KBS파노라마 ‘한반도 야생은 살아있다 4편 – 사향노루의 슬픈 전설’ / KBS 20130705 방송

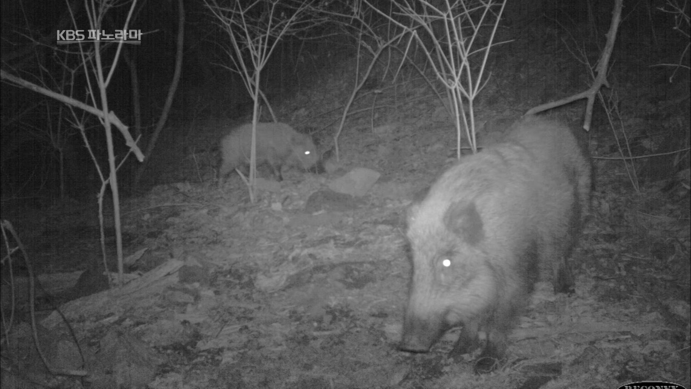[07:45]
여러 새끼들이 어미의 젖을 먹는 모습도 포착됐다.
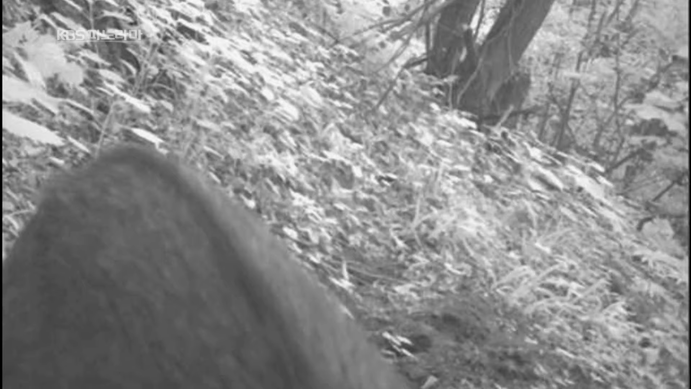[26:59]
모니터엔 사냥이 먼저 모습을 드러냈다 암벽 타기에 능한 사냥은 사향 노루와 서식지가 비슷하다
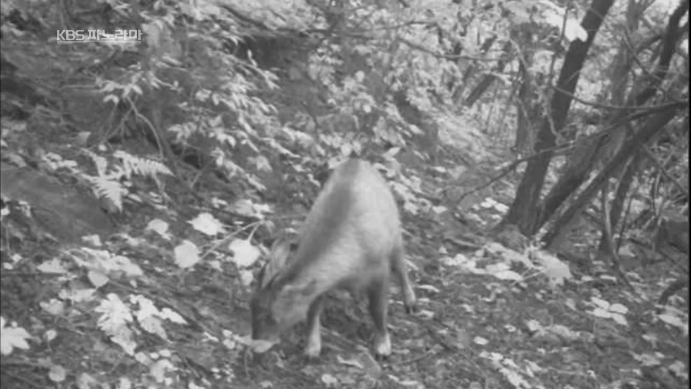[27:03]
사냥 외에도 다양한 동물들이 촬영됐다 먹이를 찾는 듯한 멧돼지 새끼 어디론가 향해 가는 고라니
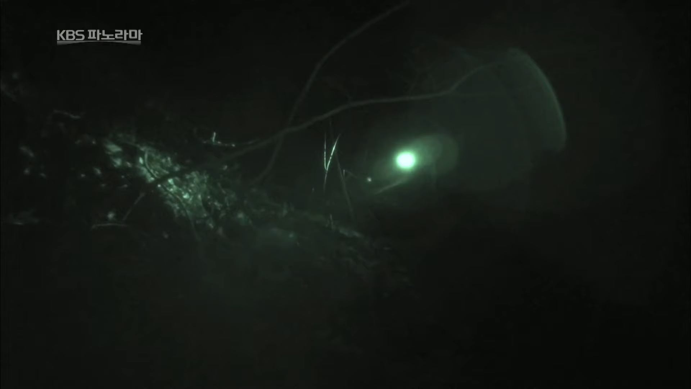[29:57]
이날도 사향 노루를 포착하는 데 실패했다
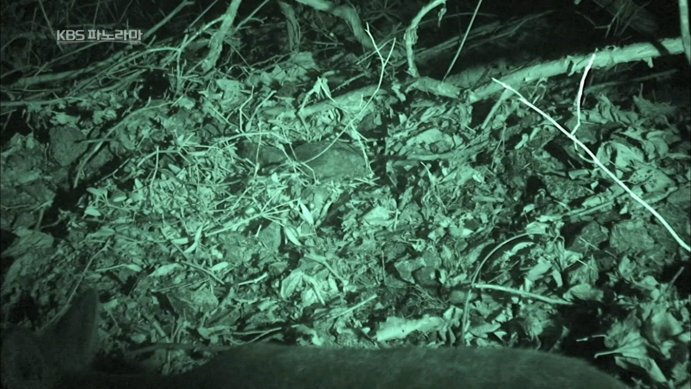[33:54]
뭔가 덩치 큰 동물이 렌즈에 걸렸다 등에 보이는 흰 반정 사향 노루가 분명하다 암컷이다
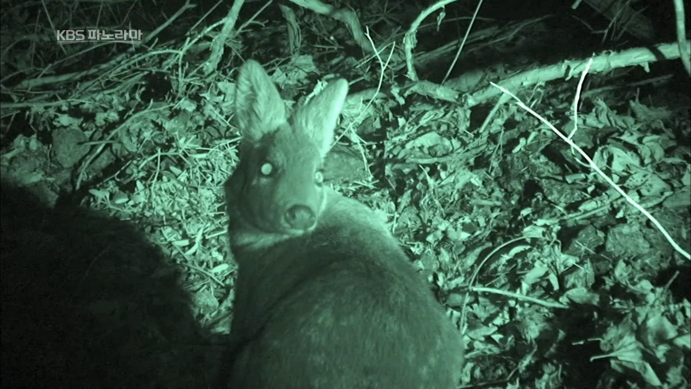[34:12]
한때 한반도에서 사라졌다고 여겨온 전설 속의 존재 사향 노루 추적을 시작한 지 3년 만에 사향 노루의 살아있는 모습을 기록하는데 성공했다 사향 노루 암컷은 누워둔 겨우사리를 연신 먹어댔다
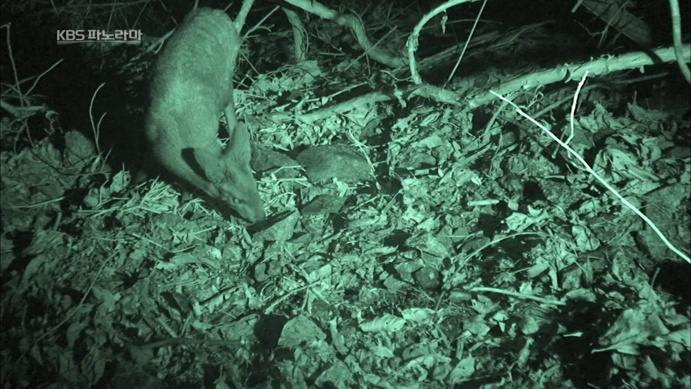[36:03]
행여천적이 나타날까 긴장을 늦추지 않는 모습도 관찰됐다
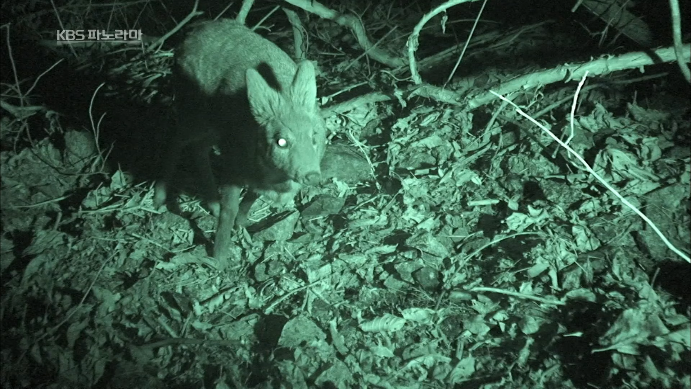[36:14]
노아둔 걸 다 먹고도 아쉬움이 남는지 주변을 더 두리번거린다 그리고 소변을 보며 자기 냄새를 남기는 것도 잊지 않는다
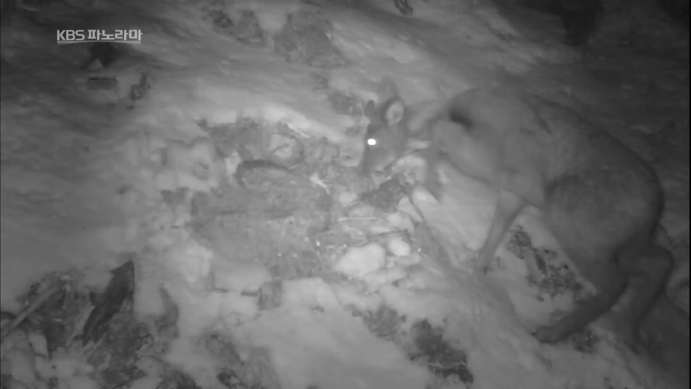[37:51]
근처에 놓아둔 다른 카메라에 새로운 개체가 포착됐다 잔설이 남은 곳에서 먹이를 찾아 두리번거리고 있는 사양노루 수컷이었다 입 밖으로 살짝 삐져나온 송곳잎 크기로 봐 1년생으로 추정된다
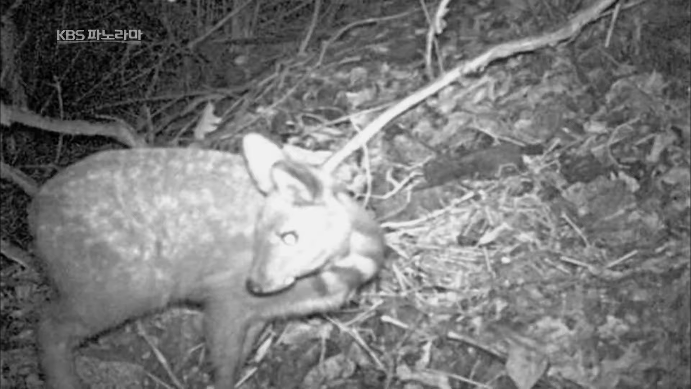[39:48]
그런데 이 모습이 마지막이었다 2012년 7월을 끝으로 사양노루는 카메라에서 모습을 감추었다